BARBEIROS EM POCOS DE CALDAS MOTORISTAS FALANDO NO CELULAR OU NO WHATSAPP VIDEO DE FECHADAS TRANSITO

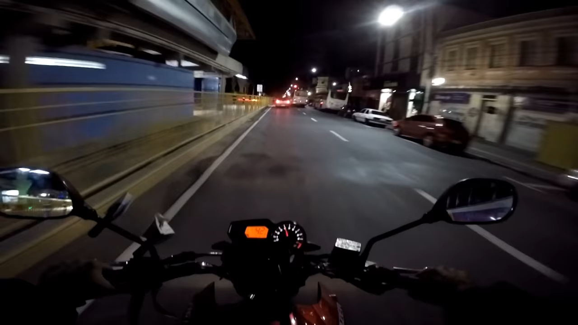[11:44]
Eles andam no corredor de moto Eles podem virar aqui à esquerda
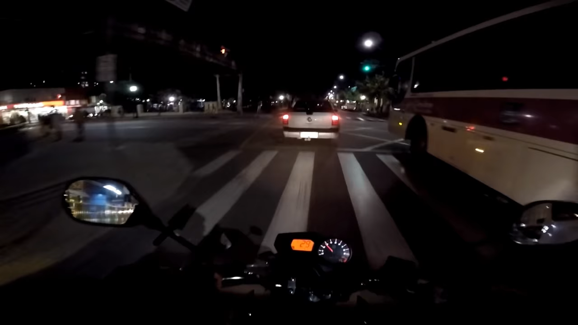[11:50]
Farol aberto, tiozão Vamos, tiozão Anda É que lá em Barbacena Ah, tá no celular, tiozão Tá no celular, maluco Sai do celular, tiozão Presta atenção na rua
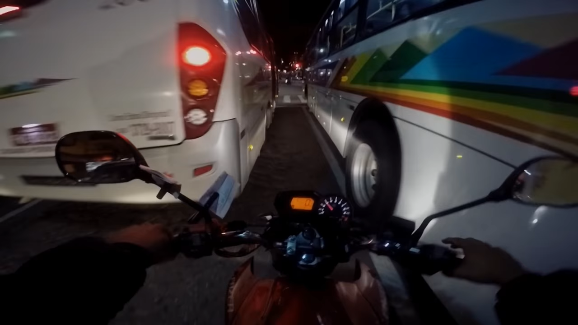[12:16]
Corredor apertado, tiozão Vai Vai Deixar o corredor apertado Para trocar ideia Né É Olha lá Trocando ideia É,
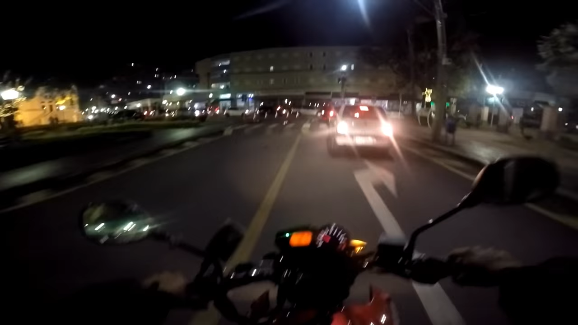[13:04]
é gente boa Olha o dano hatch Que porra é essa, tio?
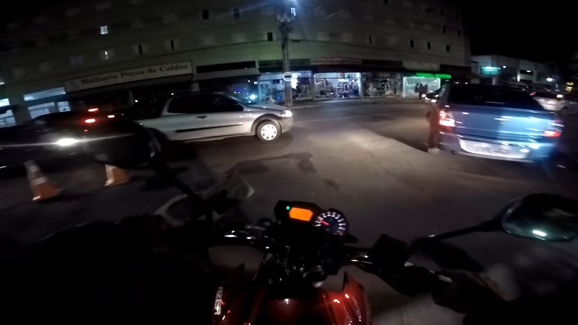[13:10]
Vai, tiozão Que eu vou junto Ah, tio de skate, mano No meio do trânsito, tiozão Vai Vai vendo
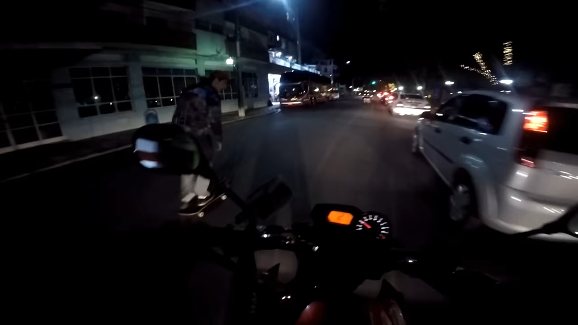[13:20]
Aí sim, mano Ai,
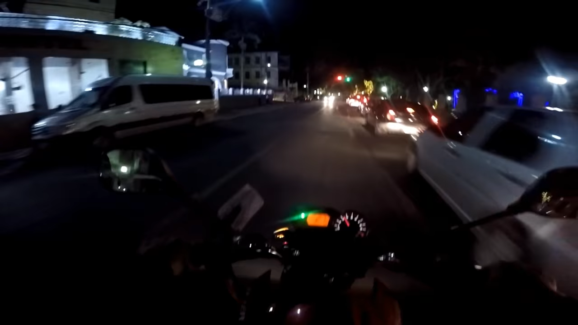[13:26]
tiozão No meio dos carros E o caramba Tá nem azul É, tiozão